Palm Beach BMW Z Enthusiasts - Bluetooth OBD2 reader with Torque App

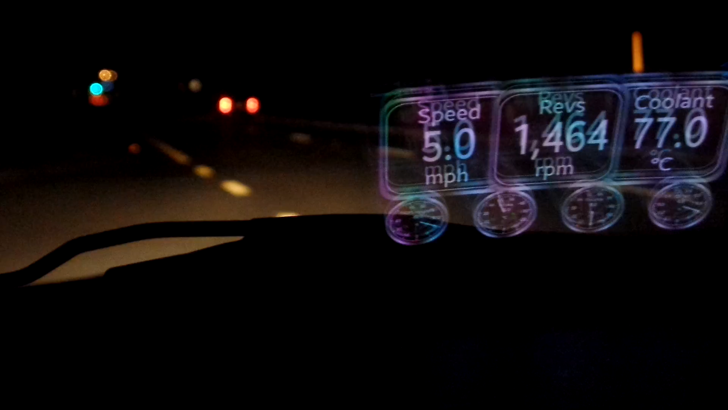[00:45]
And I'll just drive down the road, demonstrating the speed,
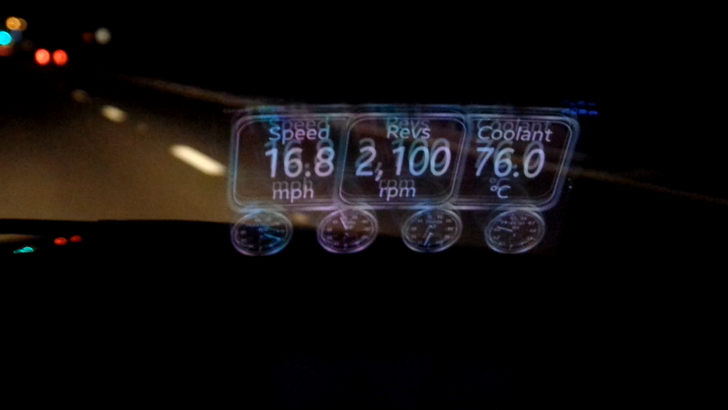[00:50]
as well as the RPM and the coolant temperature noted in Celsius.
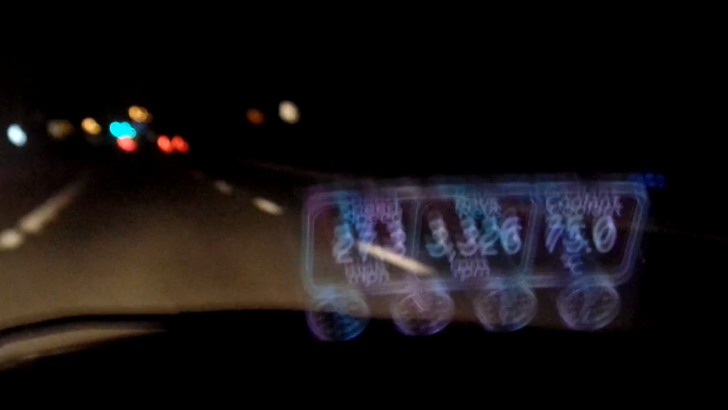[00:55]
But it's a beautiful, clear heads-up display. It's miraculous. And I'm very impressed with the device.
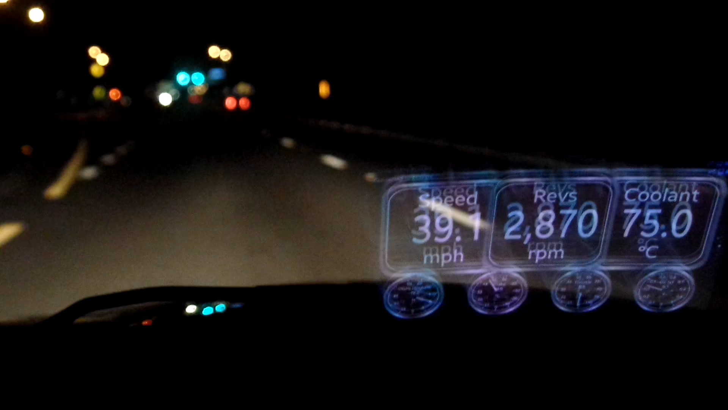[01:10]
I purchased it on Amazon. And it truly was plug and play, simple instructions.
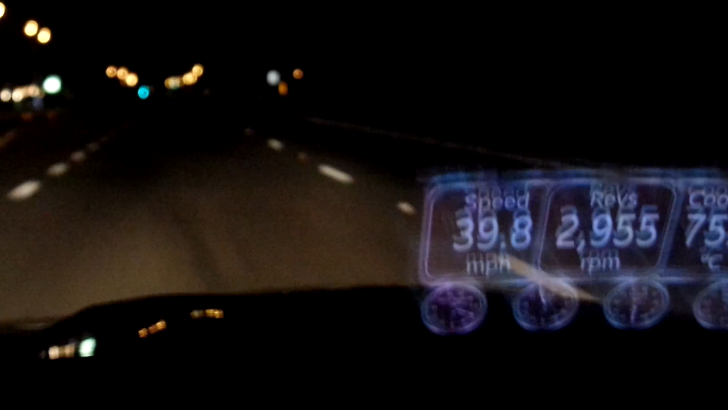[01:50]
As you can see, I'm clearly doing 39, 40.4 miles per hour.
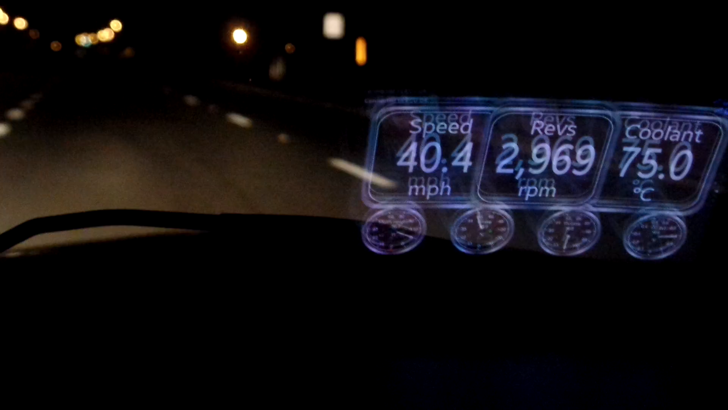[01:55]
And I just shift it into four.
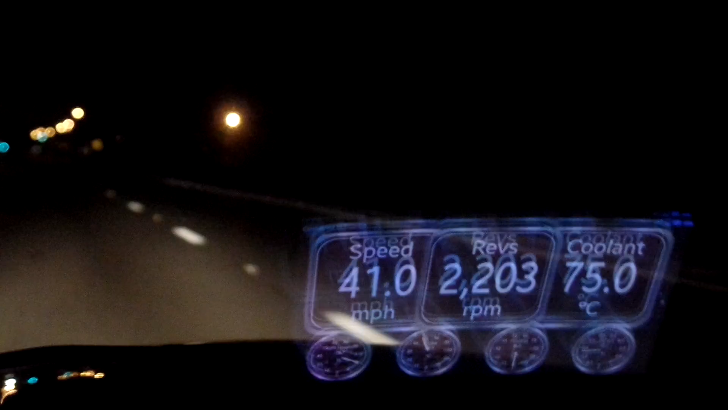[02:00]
Drops it down to about 22, 2100 RPM. Beautiful. 70 degrees, 5 degrees Celsius.
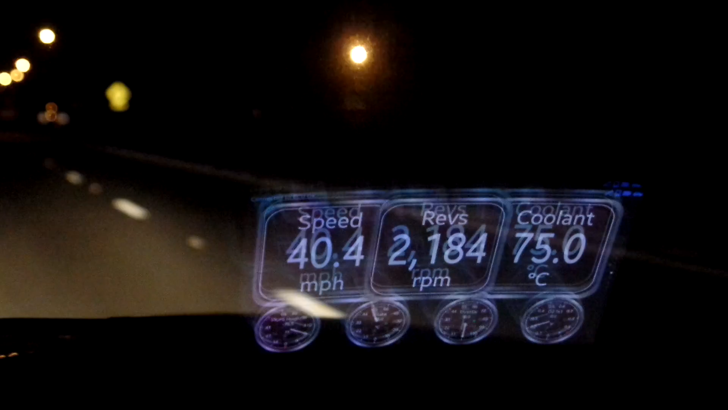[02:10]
I had it on the interstate earlier, the highest temperature. I've, uh, reached so far, a coolant was 77 Celsius.